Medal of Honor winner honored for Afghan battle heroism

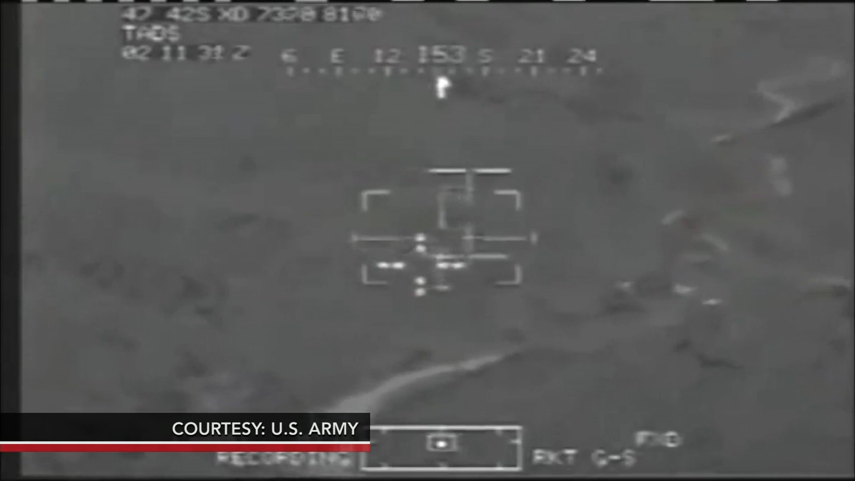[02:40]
allowing reinforcements and airstrikes to come in.
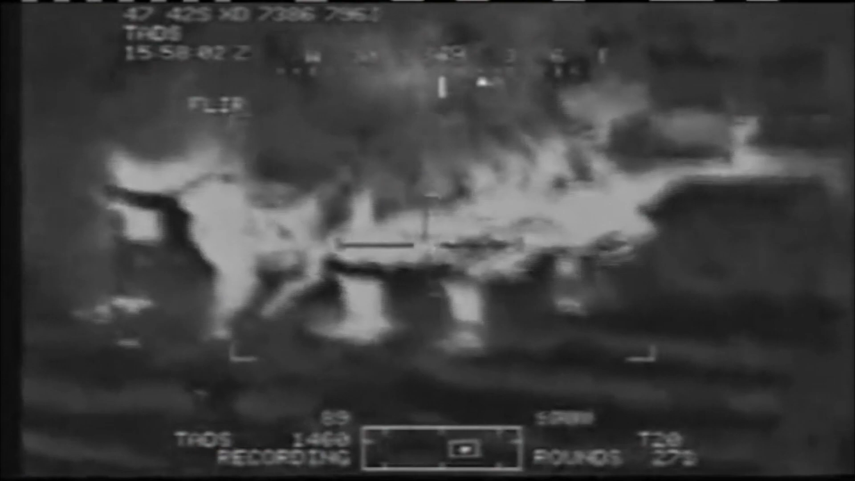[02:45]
Cameras on arriving helicopters captured the scene on the ground,
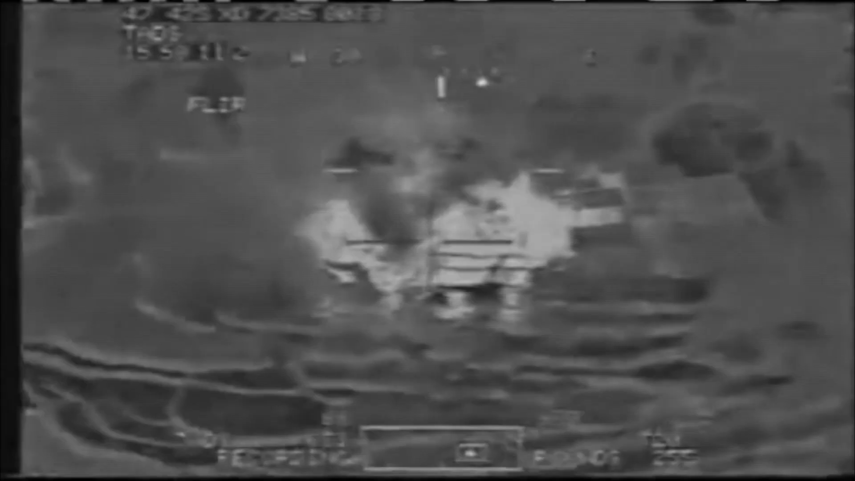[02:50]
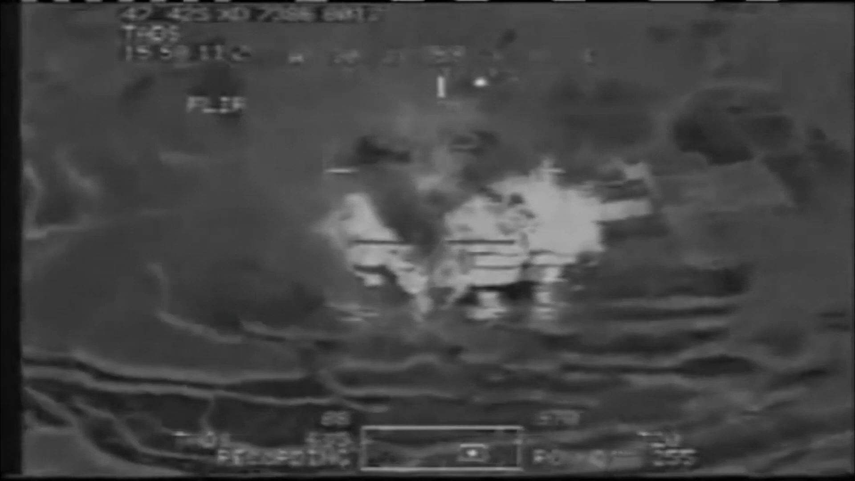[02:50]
burning structures dotting the landscape as pilots fired on enemy targets.
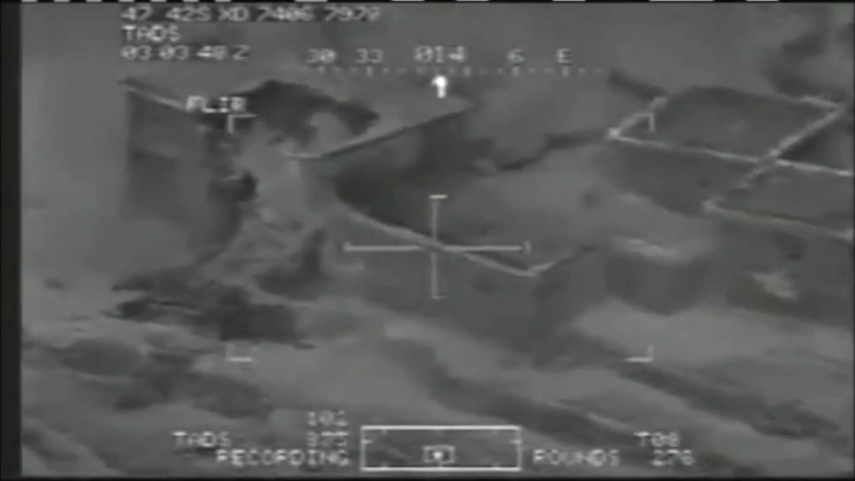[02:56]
The fighting raged on for several more hours before the area was finally secured.